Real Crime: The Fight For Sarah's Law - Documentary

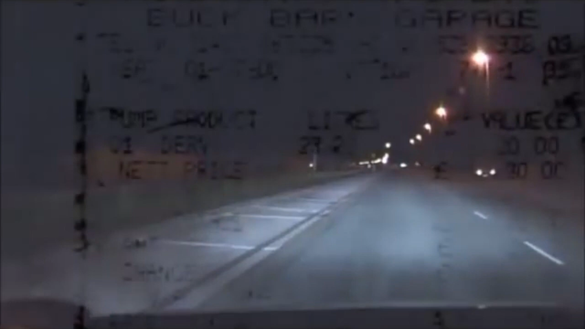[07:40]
Brighton yet in his van was a receipt from a petrol station putting him 10 miles north of
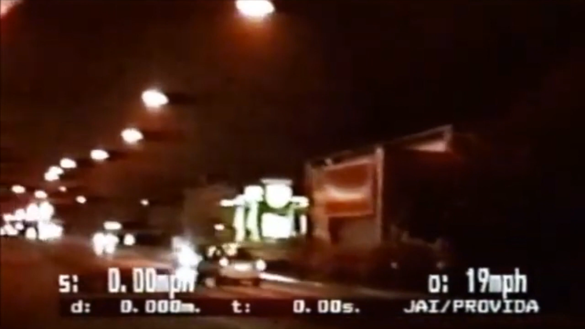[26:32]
south london road on the northbound carriageway going south past the uh bp garage go down to the back of allied carpets drove like an absolute maniac and he could cause the death of